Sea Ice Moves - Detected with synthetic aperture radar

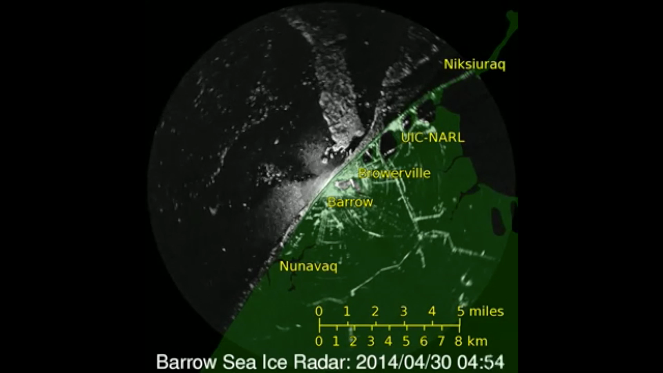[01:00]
This example shows sea ice near Barrow, Alaska. In radar images, sea ice is usually white and gray. Water is often black.
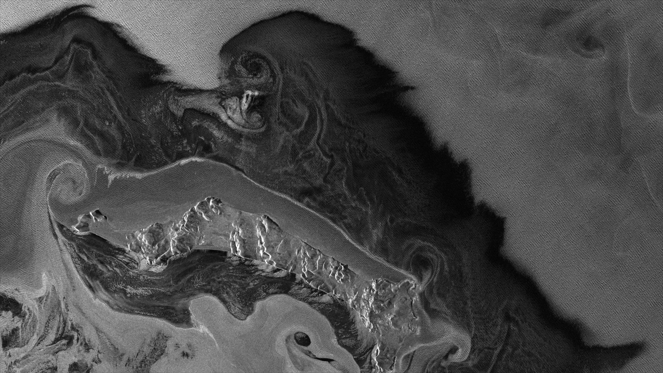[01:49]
In this radar image, swirls of new ice reveal tidal eddies around Bering Sea islands.